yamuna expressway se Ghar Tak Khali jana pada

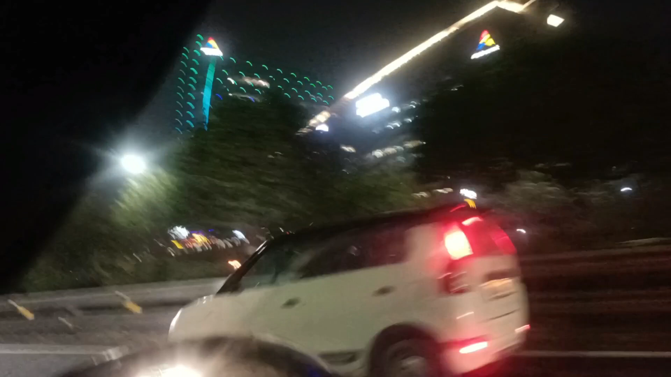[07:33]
और ये सामने देखो वाइट बिल्डिंग है, और ये देखो बिल्डिंग भाई कितनी अच्छी भाई,
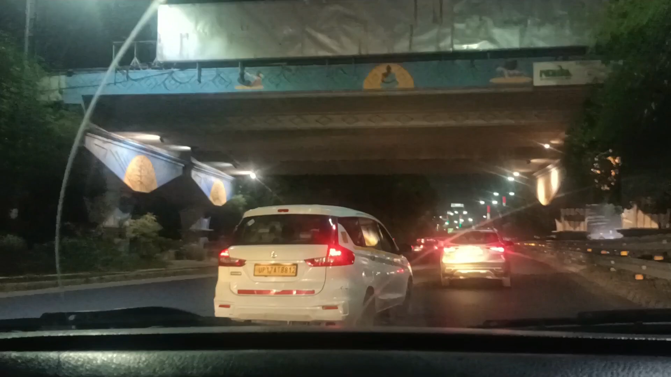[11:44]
तो यार मैं अभी पहुंच गया भाई, अब मैं पहुंच चुका हूं सेक्टर 131, तो अभी तक भी कोई राइड नहीं है, मुझे लग रहा है कि मुझे खाली ही घर जाना पड़ेगा।
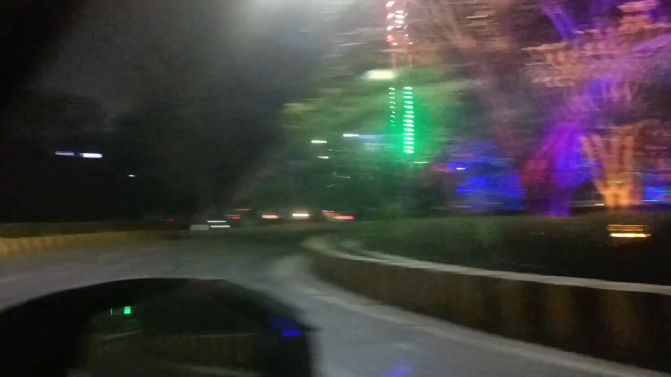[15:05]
और भाई ये देखो इधर तुम्हारे लेफ्ट में भाई, ये हमारा है इंडिया का बुर्ज खलीफा है, देख लो भाई अपने इंडिया का बुर्ज खलीफा।
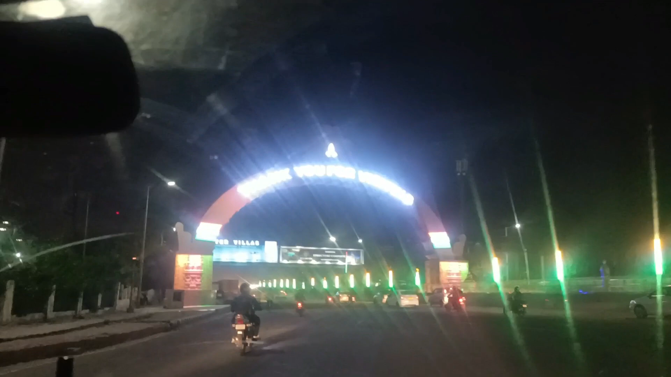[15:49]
लो जी नोएडा पार हो गया भाई, दिल्ली में एंटर लेने वाले हैं, कोई राइड नहीं है।
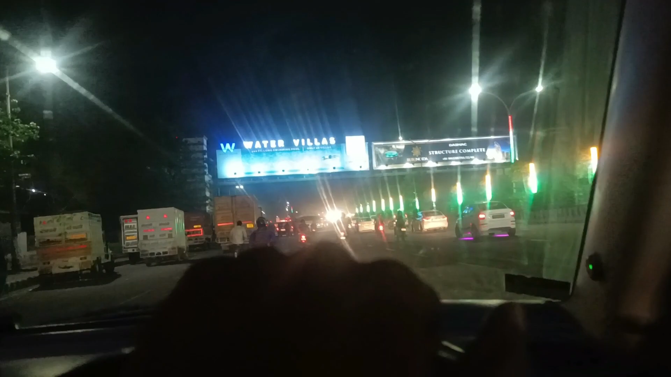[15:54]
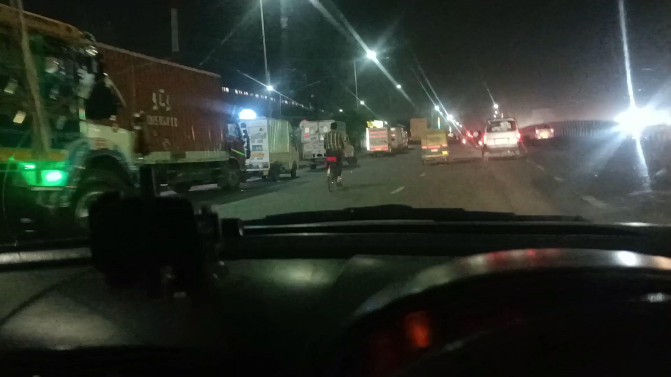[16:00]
दोस्तों देखो ये जो भाई लेफ्ट में जो गाड़ियाँ खड़ी है ना लोडिंग वाली, दोस्तों इनका तो और भी ज़्यादा बुरा हाल हो जाता भाई,
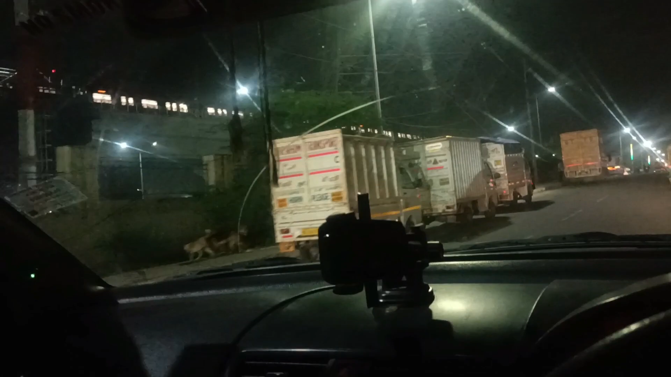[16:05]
सोचो भाई ये लोग 11 बजे से पहले दिल्ली में एंटर ले नहीं पाएंगे,